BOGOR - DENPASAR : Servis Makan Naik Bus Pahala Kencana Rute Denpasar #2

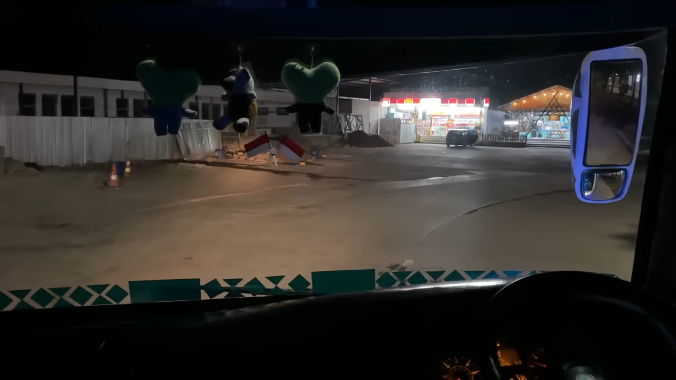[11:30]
Setelah menempuh 6 jam perjalanan dari Bogor dan 4 jam dari Jakarta,
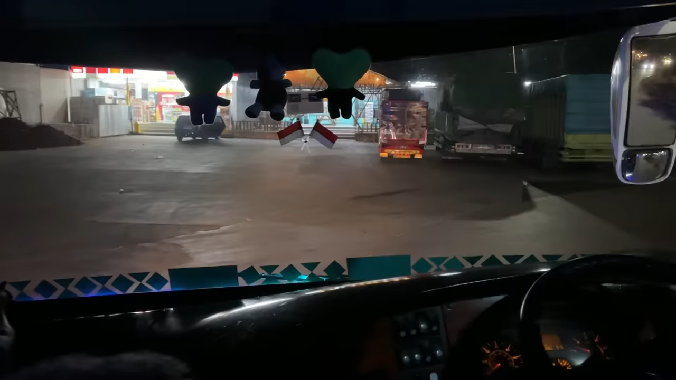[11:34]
akhirnya bis Pahala Kencana sudah tiba di rest area kilometer 102 Tol Cipali di daerah Subang, Jawa Barat. Rest area ini menjadi tempat singgah yang pertama dalam perjalanan kita menuju ke Denpasar.
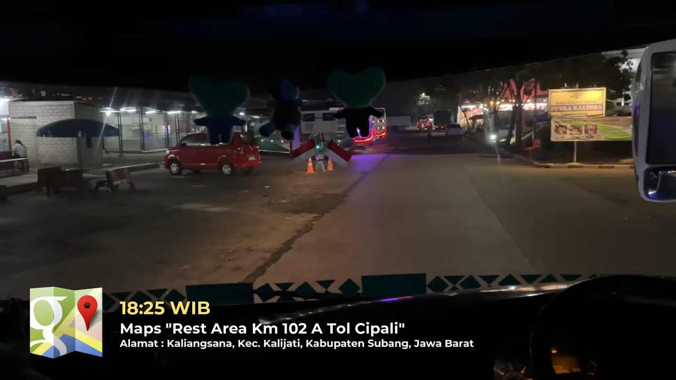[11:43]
Sebelum turun, jangan lupa ya siapin tiketnya masing-masing sebab di sini kita akan menukarkan kupon makan yang pertama.
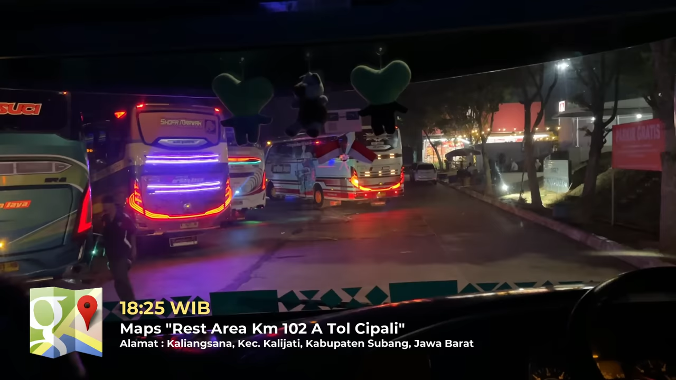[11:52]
Seperti biasa, saat istirahat nanti penumpang akan diberikan waktu lebih kurangnya sekitar 30 sampai dengan 40 menit.
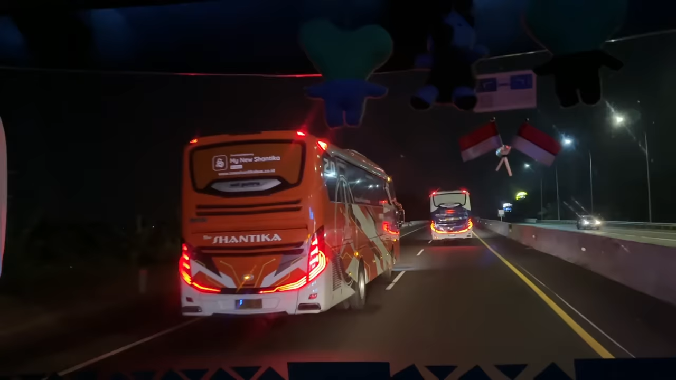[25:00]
Duduk-duduk sambil ngeliatin bis, gak kerasa nih kita udah berada di daerah Pejagan, yang itu artinya kita udah masuk wilayah Kabupaten Brebes.
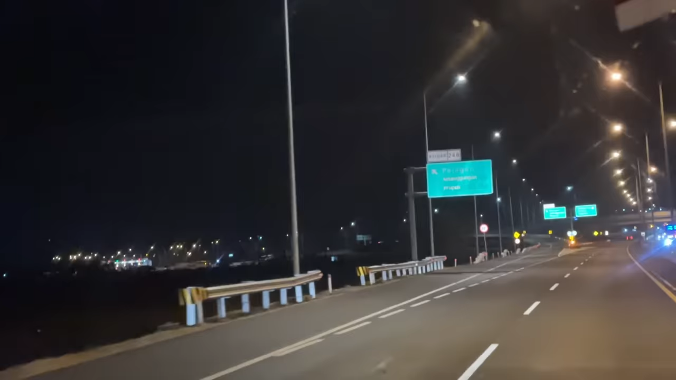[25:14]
Nah, biasanya bis-bis yang ke arah jalur selatan kayak ke Kebumen, terus ke Purwokerto,
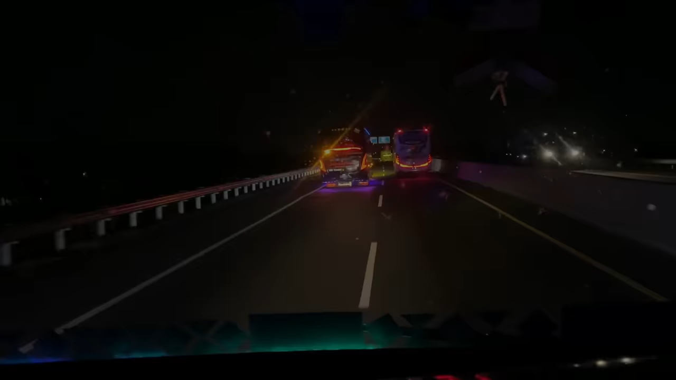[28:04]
AC36, nggak tahu tujuan mana. Kayaknya dari Sukabumi sih.
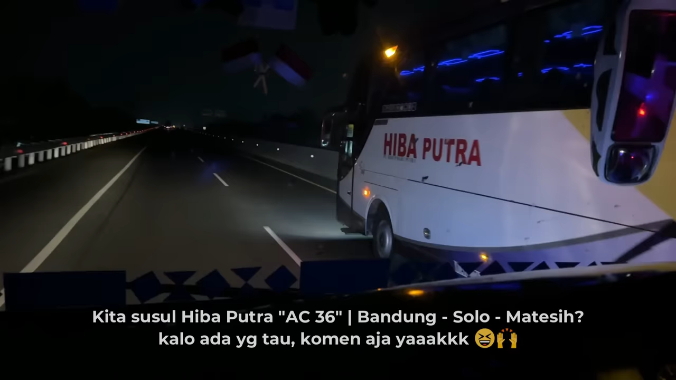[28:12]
Kalau Putra masih Sukabumi deh. Ya, Agramas BM114.
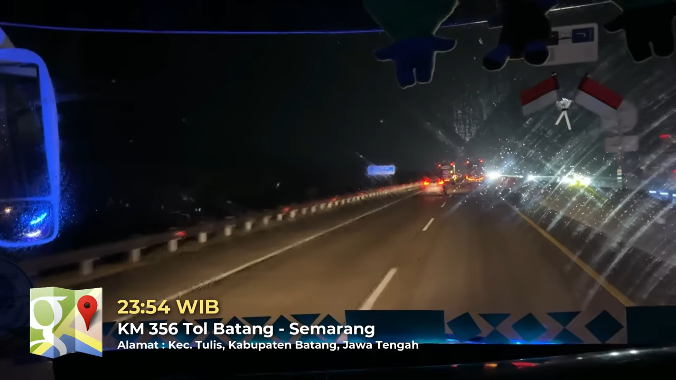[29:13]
Di sini dulu kayaknya seru. Ini ada bis lagi di belakangnya. Oh, BR Queen.
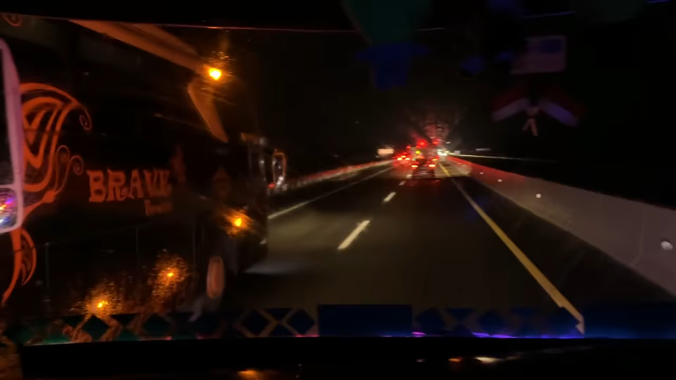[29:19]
Brave Trans tujuan Jogja via utara, via Salatiga, Klaten.